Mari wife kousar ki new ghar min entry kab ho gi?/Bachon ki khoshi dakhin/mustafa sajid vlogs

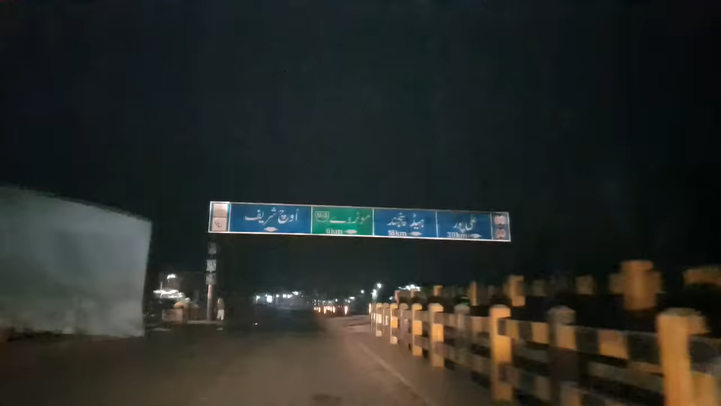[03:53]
چلیں چھے کلومیٹر کے بعد موٹر
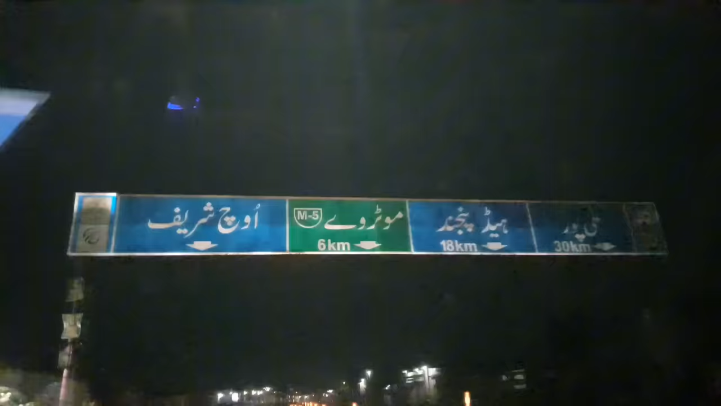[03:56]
وی بھی آنے والی ہے اور ہم اس سٹی کے اندر انٹر ہو چکے ہیں کوئی ہمیں ناشتہ مل جائے پر سارا سٹی بند ہے اس ٹائم
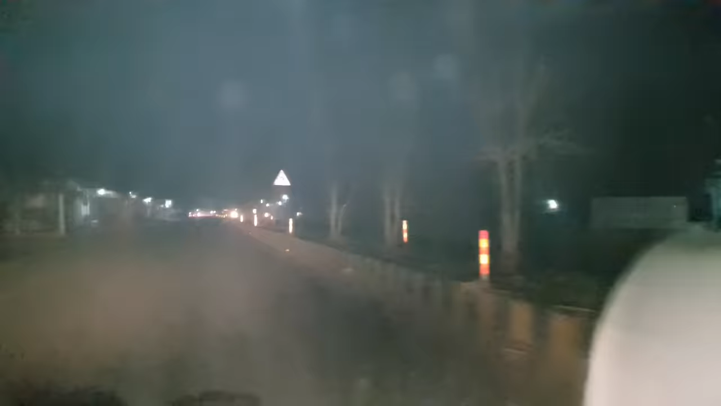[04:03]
اور آس پاس کی ساری شاپ بند ہیں تو ہوتل کہاں کھولے ہوں گے اور شہر بھی ختم ہونے والا ہے اور آس پاس ہمیں کوئی بھی ناشتے والا نہیں ملا